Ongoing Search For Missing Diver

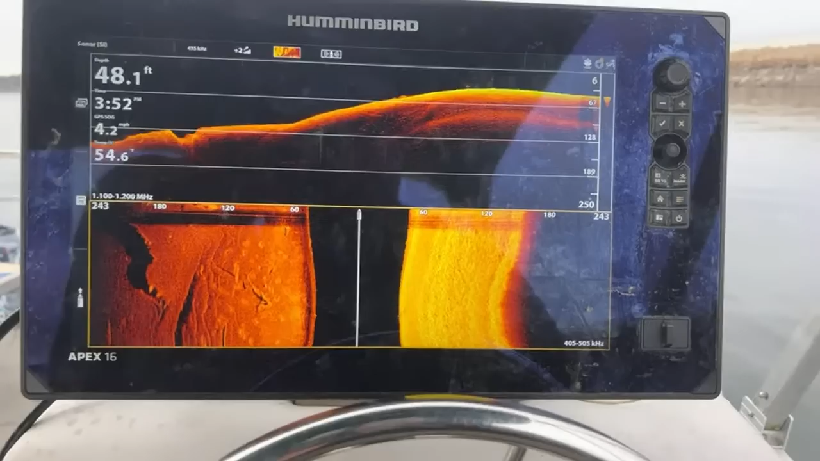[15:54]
On screen: depth 48.1 ft
But then if I'm going too fast, I can't get a great reading on the sonar, so. So, we're kind of heading back, though.
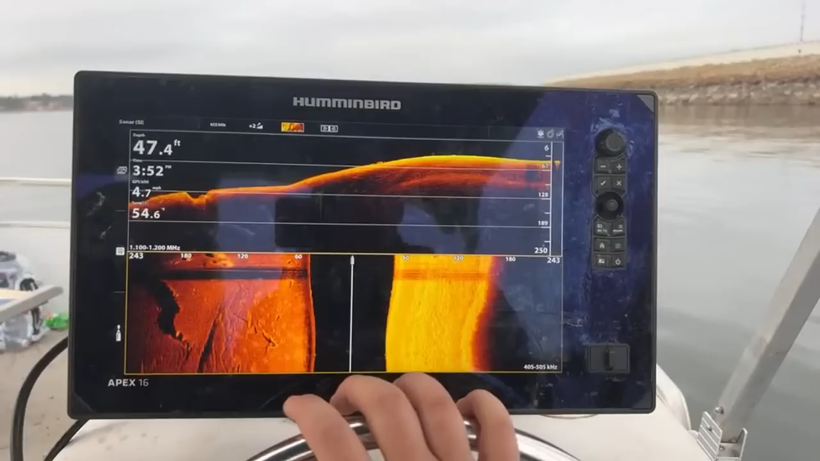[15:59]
On screen: depth 47.4 ft
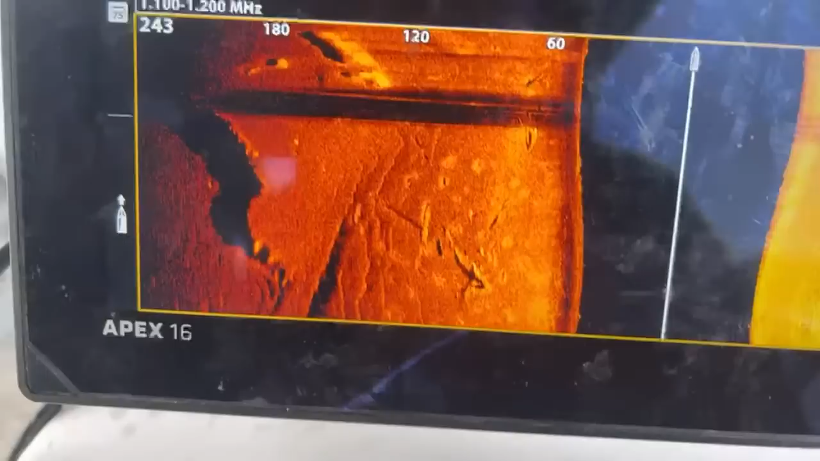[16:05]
I mean, you can see there a lot of the, we're 50 feet here. You can kind of see some, it's really sandy.
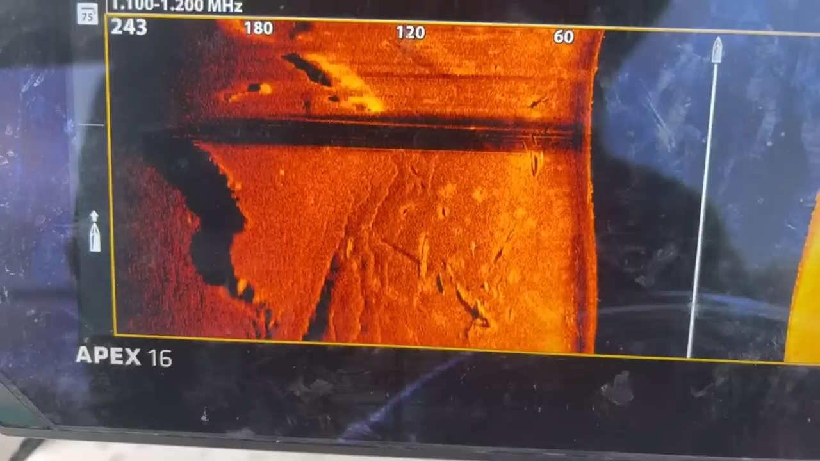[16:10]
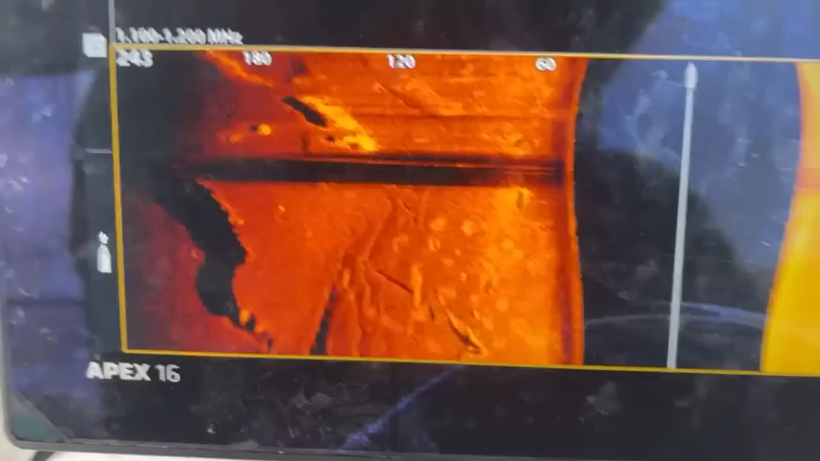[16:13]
There are some big rocks. I mean, over here we can see all the rocks are piled up.
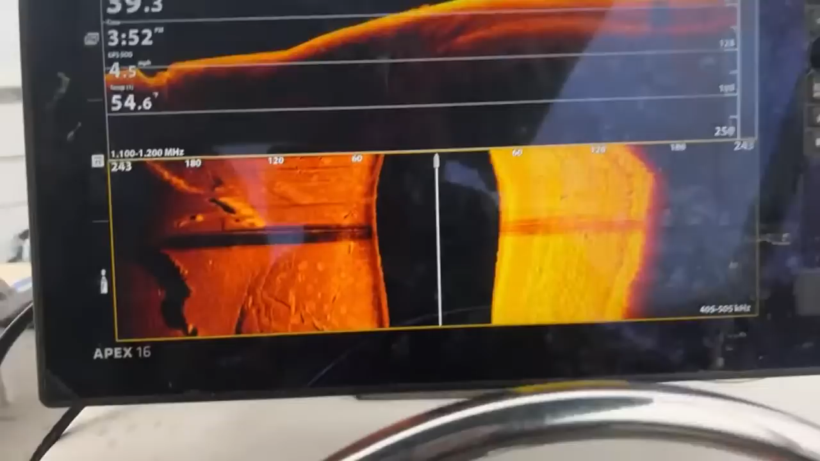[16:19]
We should be getting kind of close.
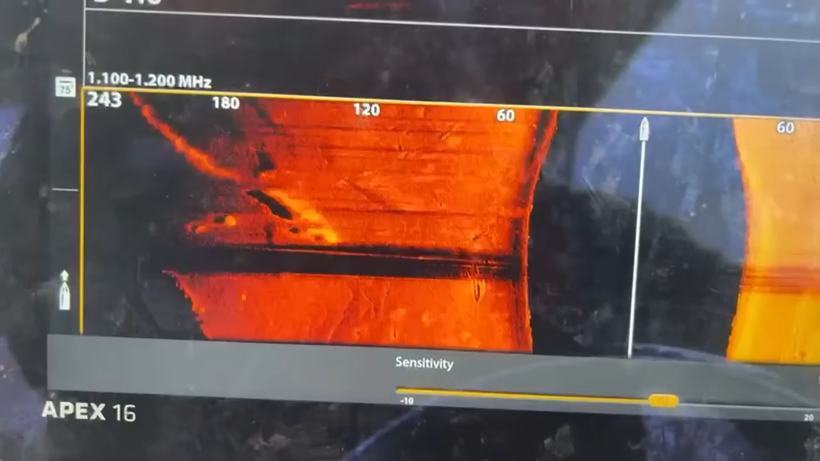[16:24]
What do you think, like, these kind of, uh, kind of just rocks and, uh. I think some of those are, like, drag marks sometimes.
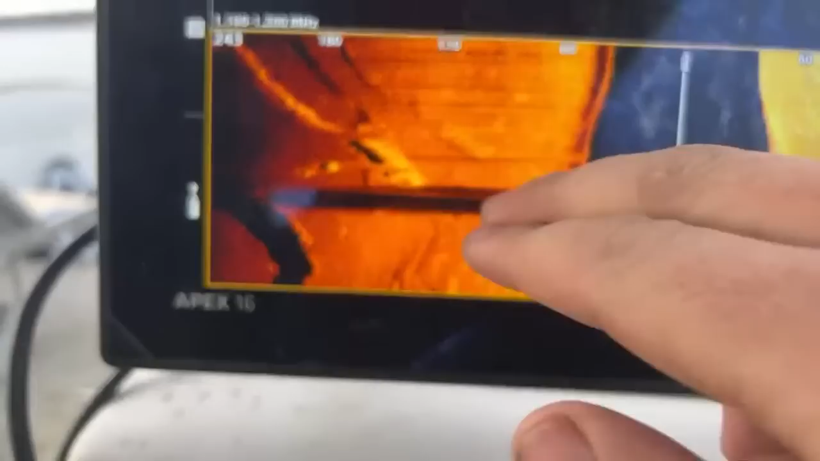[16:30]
That, well, that looks more like an indention. I don't know. It's hard to say for sure.
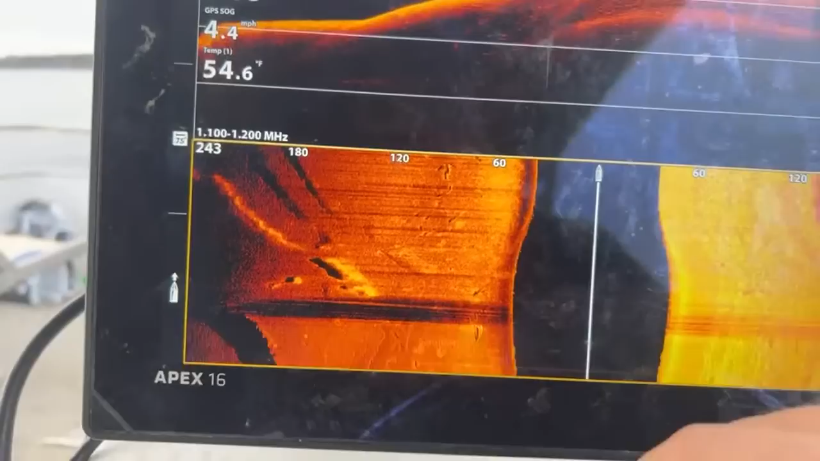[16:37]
On screen: water 54.6°F, speed 4.4 mph
But, like, those little, I mean, I'm shooting, I'm shooting 250 feet, so.
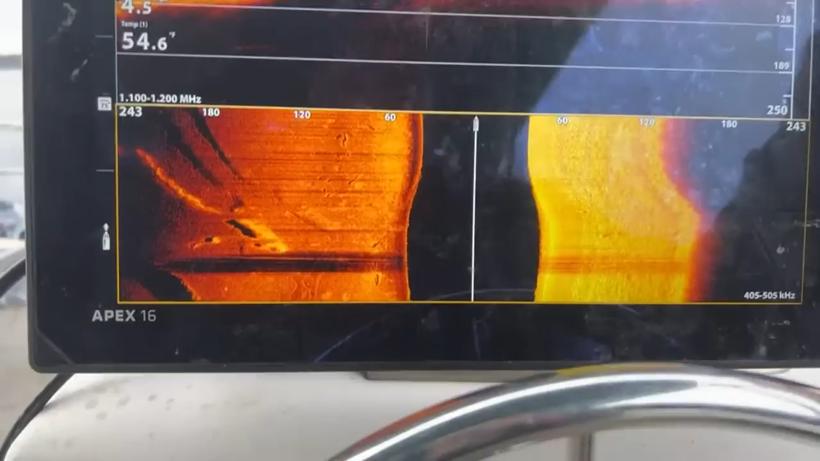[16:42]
Everything is going to look a lot smaller. Let's go back down to, like, 150.
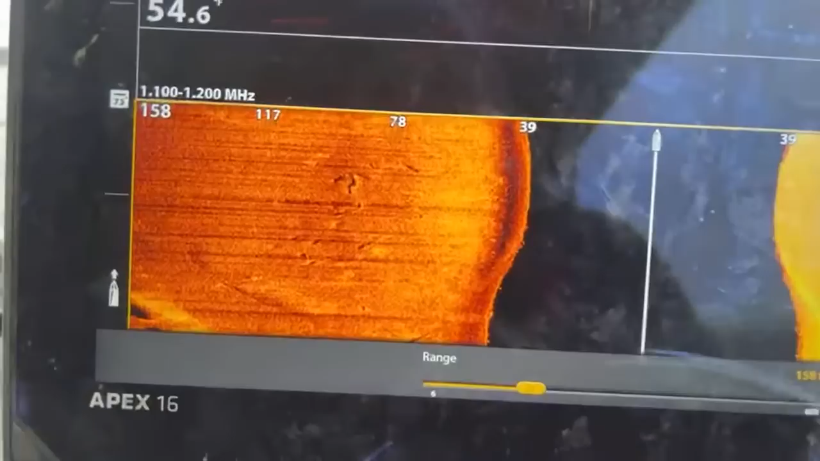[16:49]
So, those are probably, like, some tree, trees and rocks and stuff.
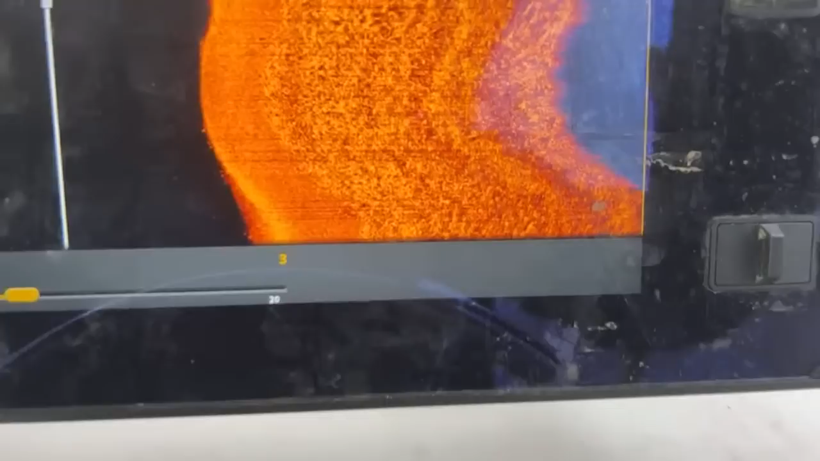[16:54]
I mean, if I, those are all, we're getting pretty close to the rocks over here, so.
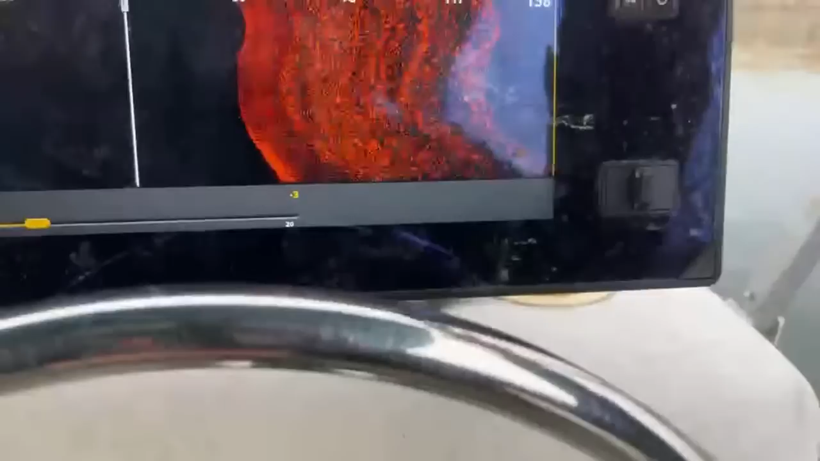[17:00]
That's kind of what you're, that's kind of what you're seeing on the right side.